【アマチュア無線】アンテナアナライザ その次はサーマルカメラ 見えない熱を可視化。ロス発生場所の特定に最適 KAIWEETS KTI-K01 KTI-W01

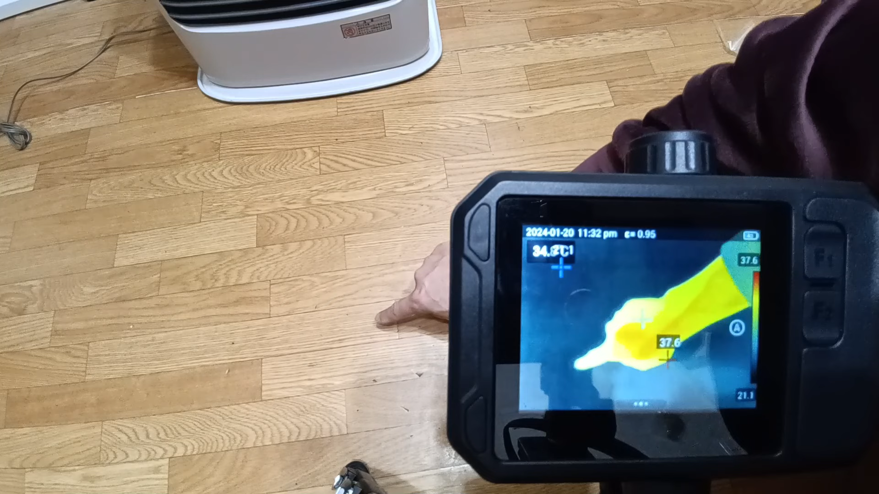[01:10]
床面に対してね、こうやって指でね、字を書いてもね、サーマルカメラで検知できると。
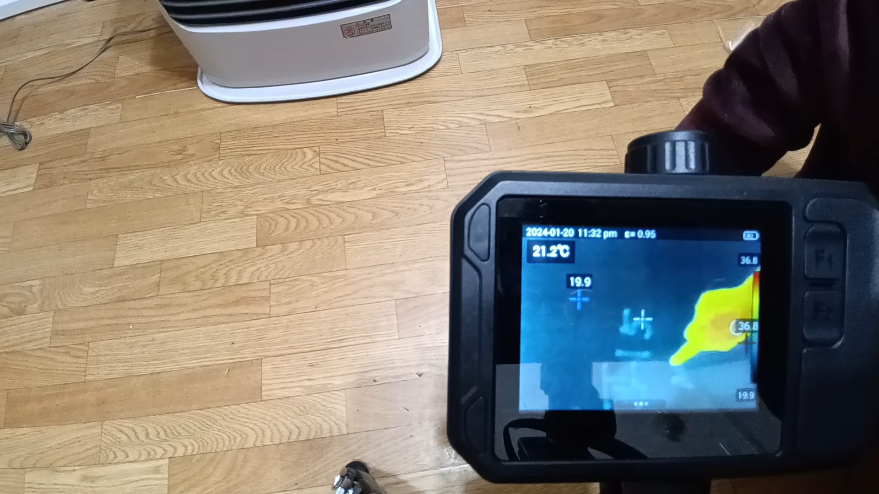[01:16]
On screen: spot 21.2°C
まあ、これ上手に使えばね、ほぼ推理小説の世界って言うんですか。
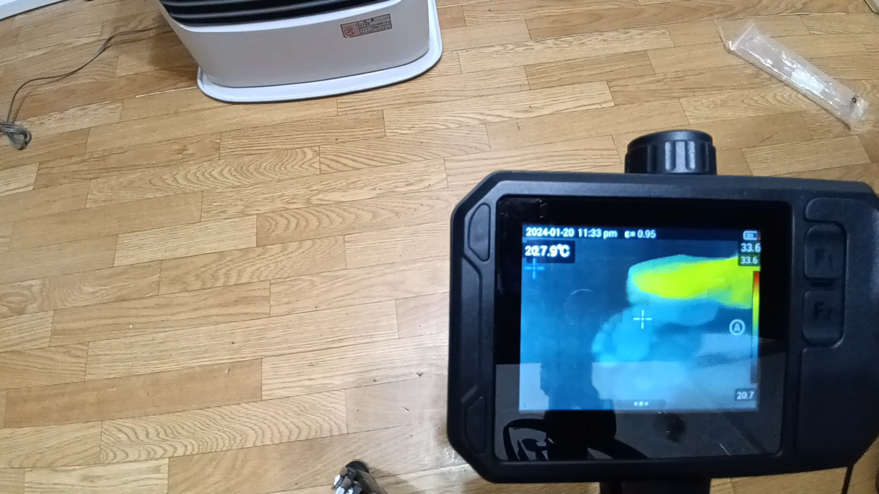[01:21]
意外とね、こういう足跡を含めてね、しっかりと温度の差っていうのがね、表現されるような形です。で、問題はね、このサーマルカメラ、何に使ったらいいのか。
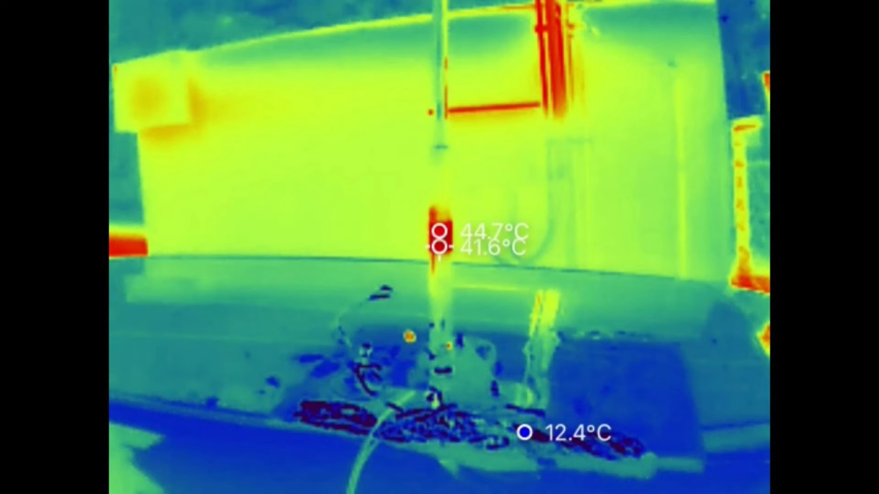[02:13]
On screen: max 44.7°C
外気温が30度ちょっとあった時です。プラス15度ぐらい上がったような形っていうんですか。50ワット出力でね、20秒ほど発信したんですけどね。
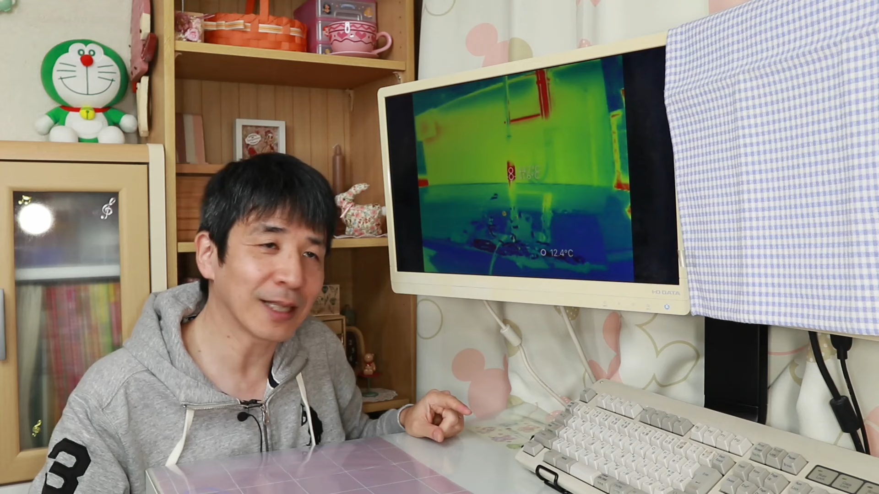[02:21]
まあ、こんだけは発熱したと。まあ、そういうのもね、触ってもされないほどでないんでね。自粛的にはね、全く問題ないんでないかなと思いました。材料の加熱ですよね。やっぱり高周波流すとね、加熱しちゃうっていう事例もありました。
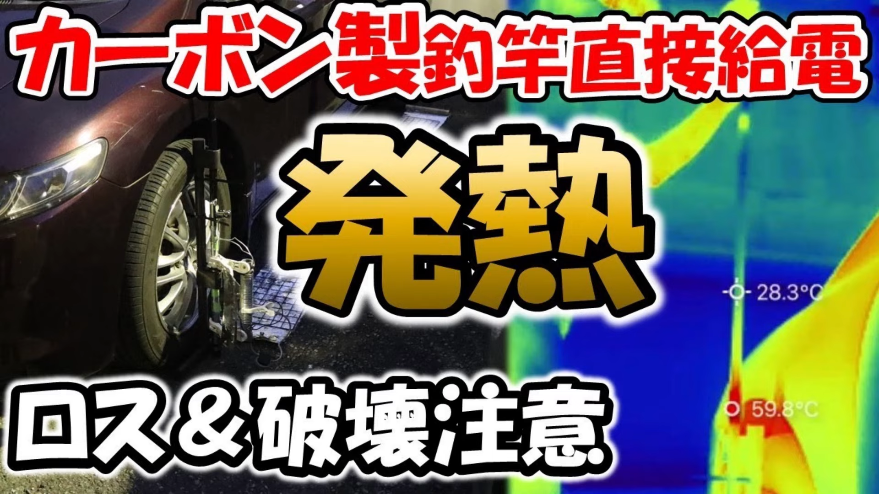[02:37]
まあ、詳しくはね、カーボンドットのファイバーでも実験しております。測定した結果なんですけどね。
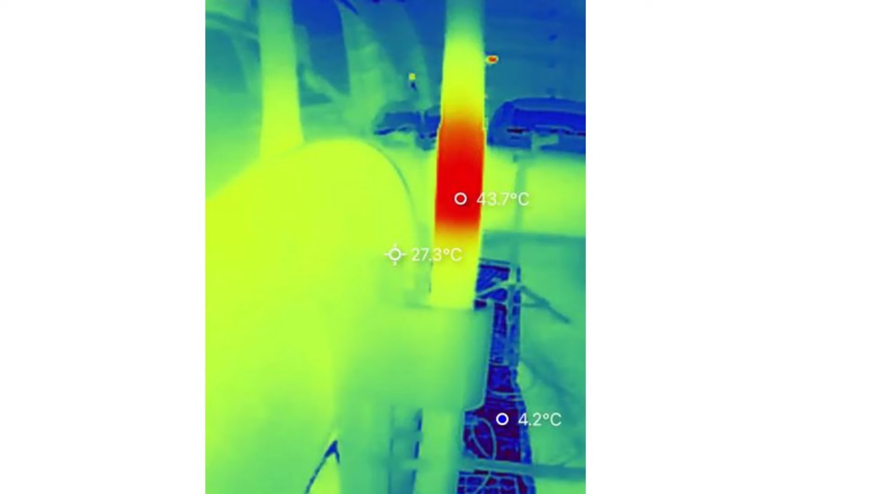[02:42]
On screen: spot 27.3°C
カーボンドットの継ぎ目が発熱してたと。気がつけばね、気がついたんかもしれないんですけどね。意外とね、こういうのを可視化するまではね、あんまり誰も気づかなかったっていうんですか。
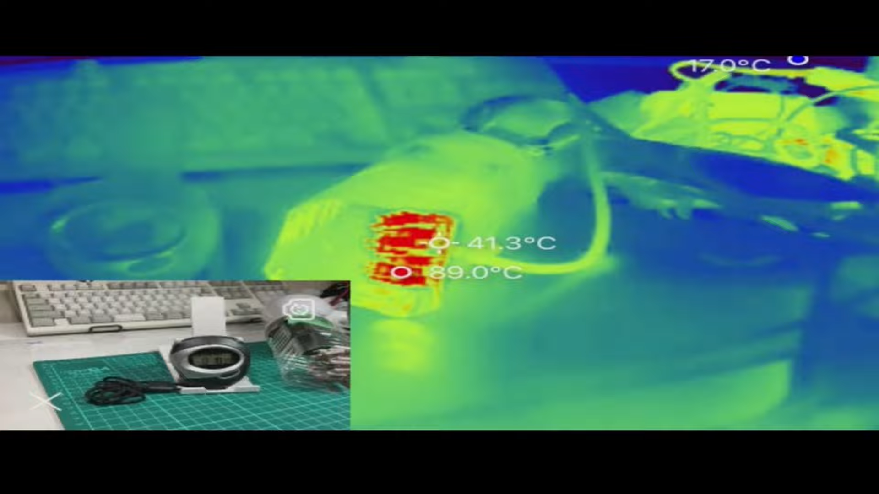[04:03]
連続出力、確か30秒くらいしてた時のね、均等になった温度が90度でしたからね。意外とドライヤーの冷却効率っていうのは高かったなとね、この時感心いたしました。基板の故障箇所を見つけると。こういうね、基板、最近チップ部品あると思います。
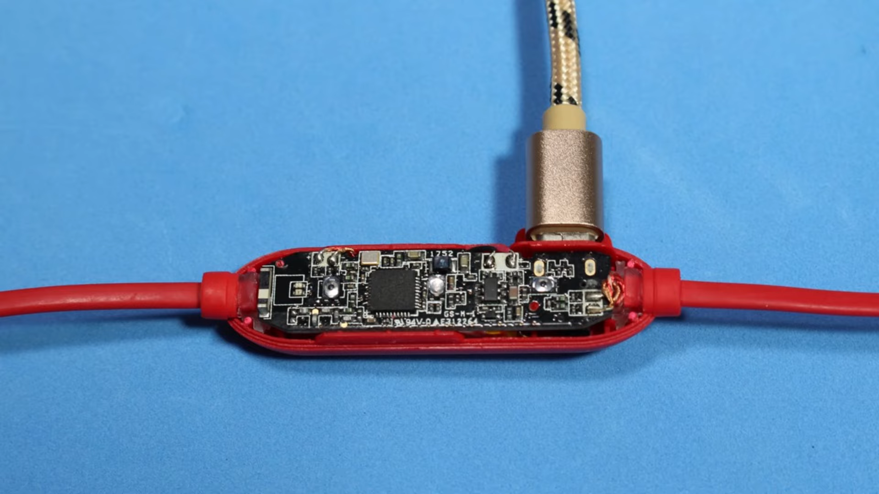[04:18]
どこが故障してるのかってなかなか見つからないので、サーマルセンサーでね、厚い部品探していくと、
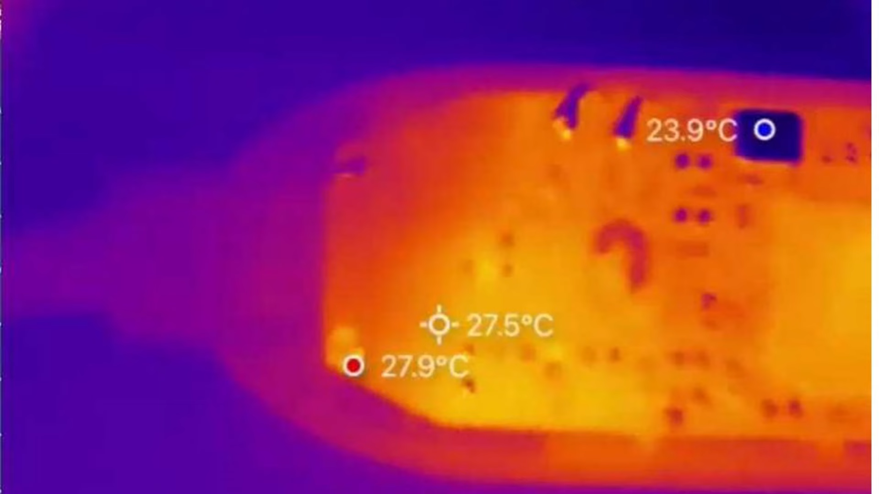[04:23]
On screen: spot 27.5°C, max 27.9°C, min 23.9°C
家内の確率でね、厚い部品がね、故障してる確率が高くなるんでね、こういう修理方法はね、最近確立してるような感じだと思います。あとは50W以上のね、無線機でしたね。
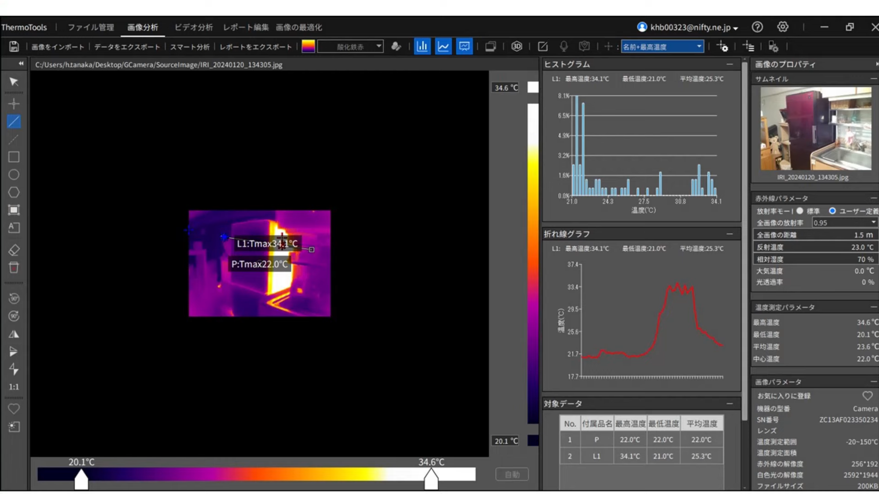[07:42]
On screen: scale top 34.6°C, scale bottom 20.1°C
マウスを当てるとね、マウスを当てたとこの温度がね、後から分かると。何気にこれ結構使えます。